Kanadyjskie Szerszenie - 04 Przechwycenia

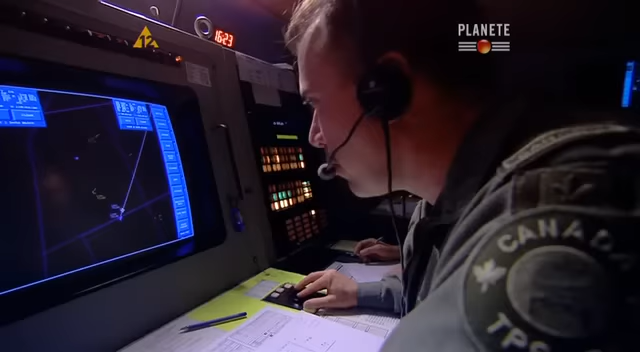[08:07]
Nawigatorzy naprowadzania w stacjach radarowych baczą, aby nikt nie wszedł na ogon maszyny przechwytującej.
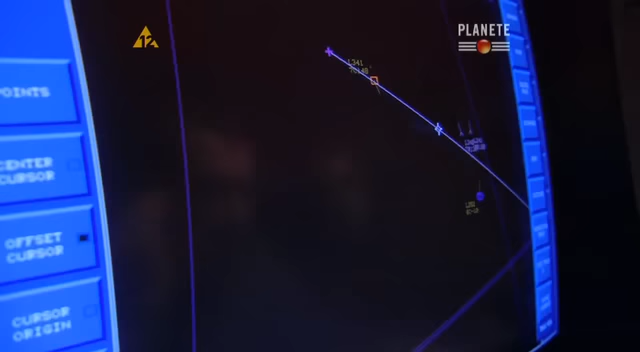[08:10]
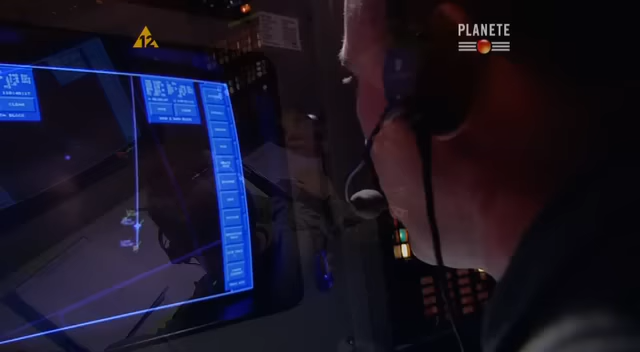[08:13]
Rozszyfrowują znaczenie plamek na ekranach radiolokatorów, aby naprowadzać pilota na kurs przechwycenia.
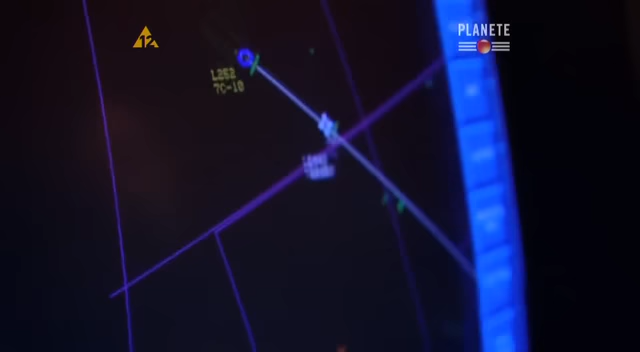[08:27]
Kontrolerzy prowadzą myśliwiec do właściwego sektora. Na końcowym etapie przechwycenia pilot zdaje się na pokładową stację radiolokacyjną i na własne rachunki.